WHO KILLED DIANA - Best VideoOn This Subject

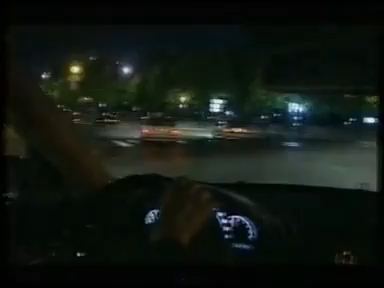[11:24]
but at the Concorde, the car turned left instead of right. It then raced along the riverbank of the Seine.